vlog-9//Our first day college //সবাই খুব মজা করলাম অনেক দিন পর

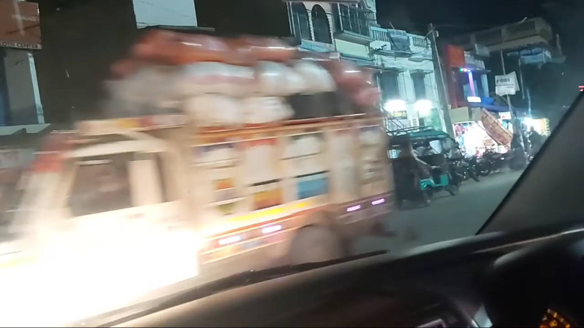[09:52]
আর এই হচ্ছে কুসুমগ্রাম বাস স্ট্যান্ড, এখানে আসার পর কিছু মানে কেনাকাটা করলাম, মানে কোল্ড ড্রিঙ্কস চিপস কিনলাম, কারণ খেতে হবে, প্রচণ্ড খেতে পেয়েছিলো।